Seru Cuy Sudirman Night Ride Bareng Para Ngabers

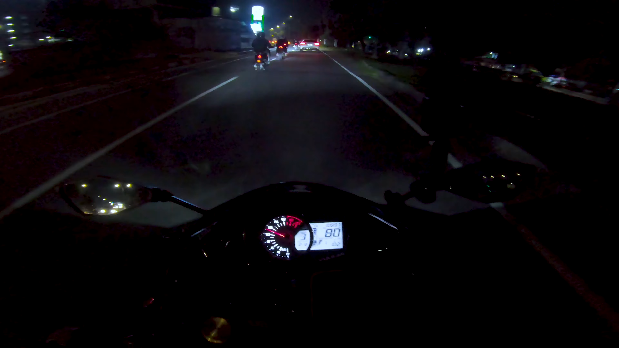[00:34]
Anjir, masih ramai banget ya. Iya. Soalnya kayaknya orang baru pada gajian ini. Feeling gue ya. Baru pada dapat THR, bukan gajian lagi. Iya.
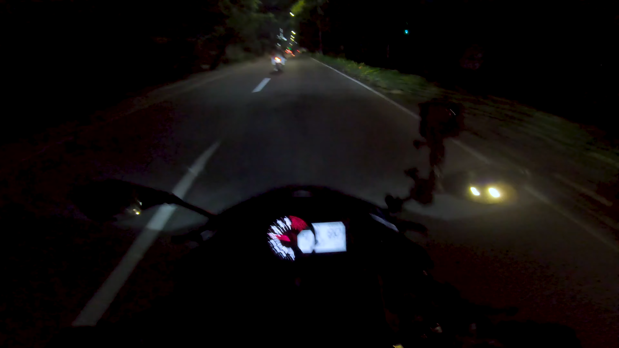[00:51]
Gue nih, gue motor lagi susah. Gue ngomong dulu tuh
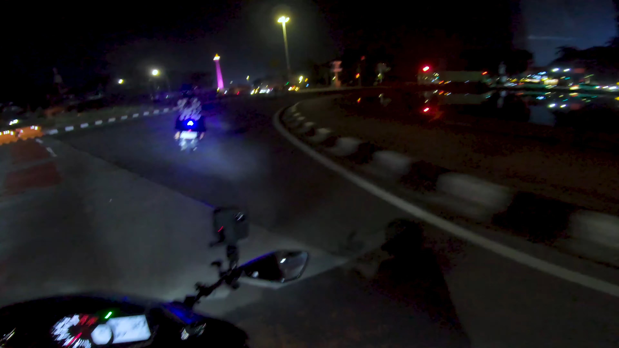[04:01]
Malam-malam kesana mah udah nggak boleh. Ya depan itu tutup nomor. Merah, merah, merah.
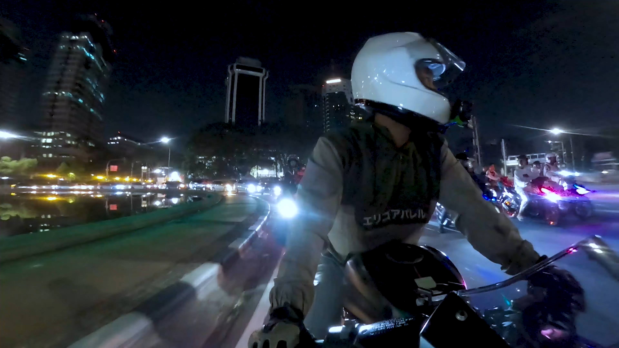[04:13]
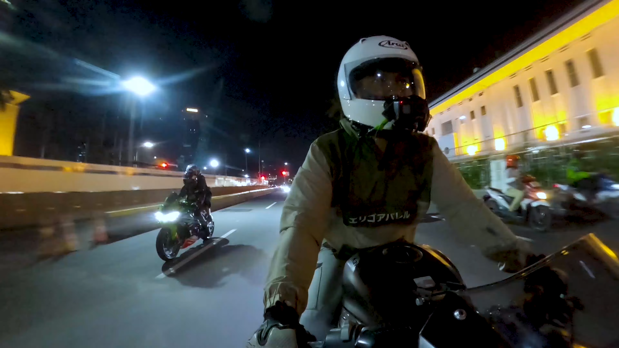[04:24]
Anjir, Pak, nunduk-nunduk ngobers. Ikutan nunduk dong.